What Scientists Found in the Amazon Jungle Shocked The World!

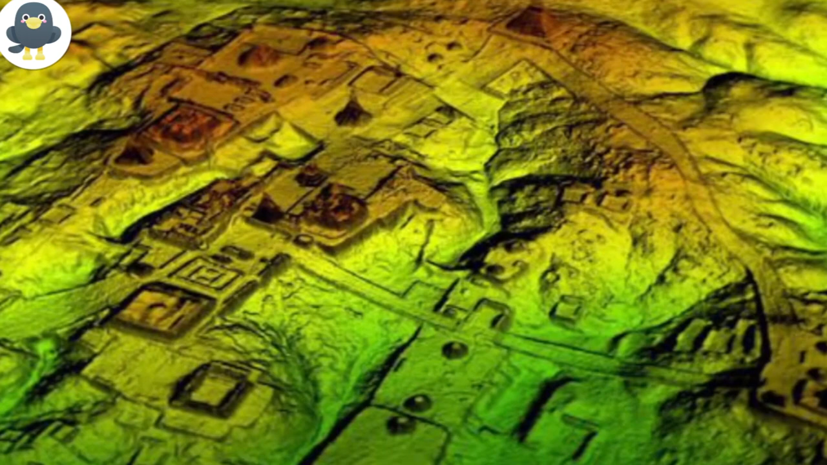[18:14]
A team using laser technology and satellites found more than 35 villages dating from 1300 to 1700 AD.
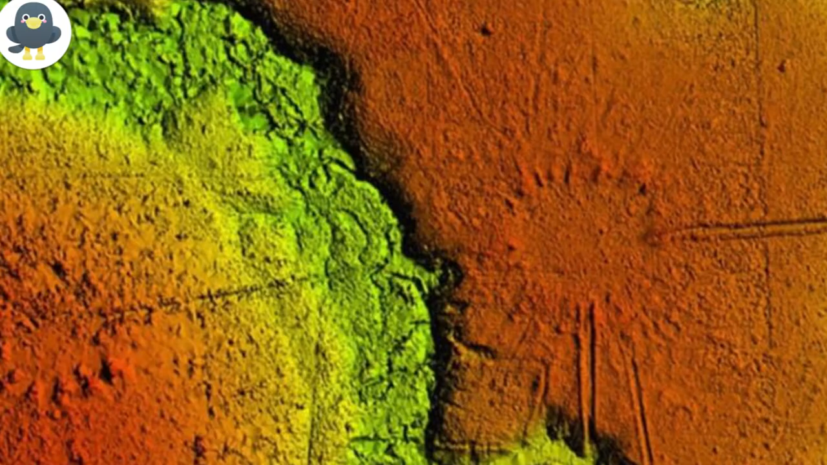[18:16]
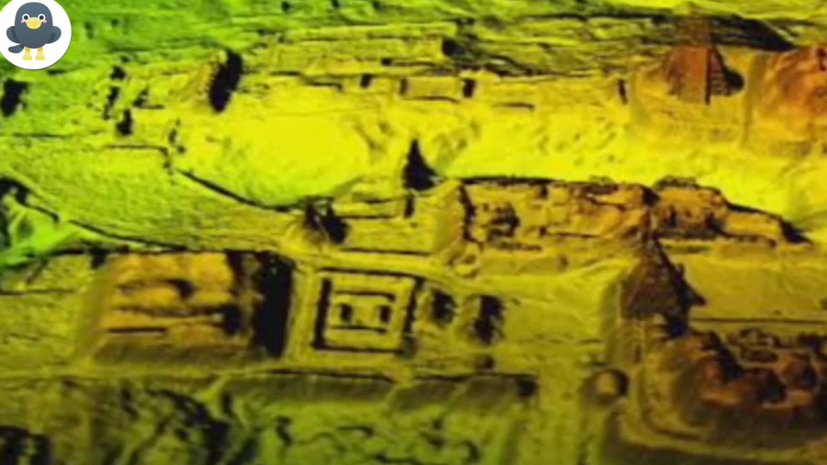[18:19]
These are the remains of mound villages which were shaped like circles or rectangles and connected by road networks for easier trading.